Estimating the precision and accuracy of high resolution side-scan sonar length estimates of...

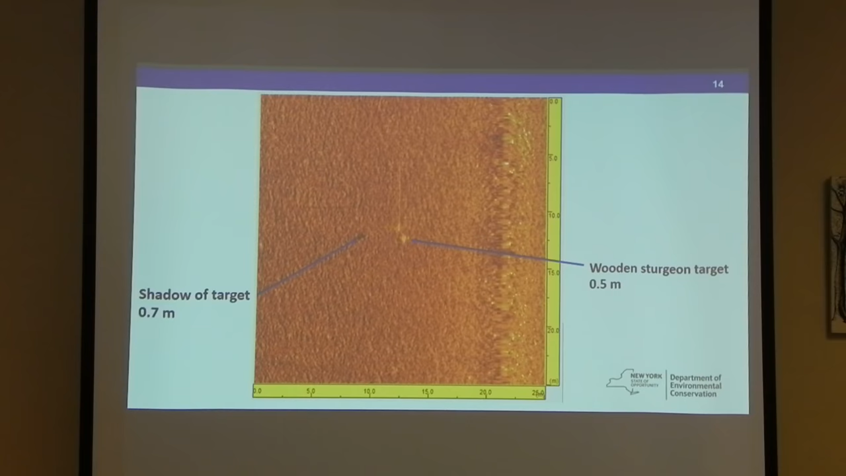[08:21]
So, you can see the different measurements that we were, that he was able to take using the wooden target and the shadow of the target. So, that first one, we were able to do a couple different heights off the bottom. So, the first one that I just showed you was a meter off the bottom.
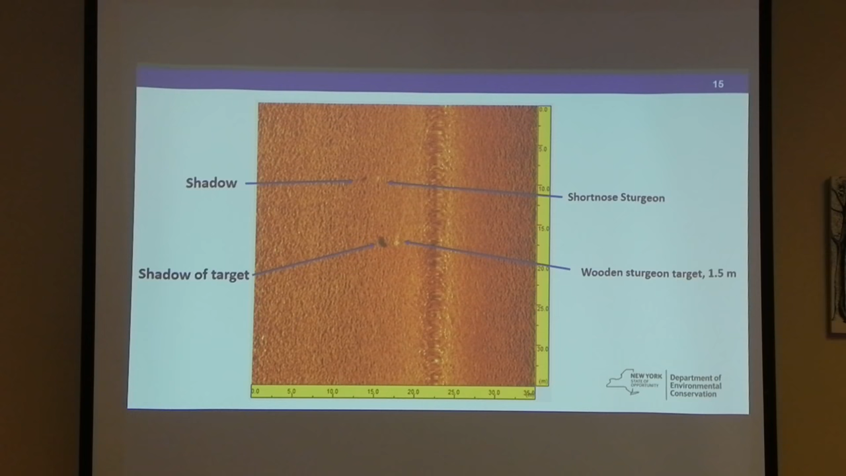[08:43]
So, that's an actual image of the real short nose and the shadow of the fish.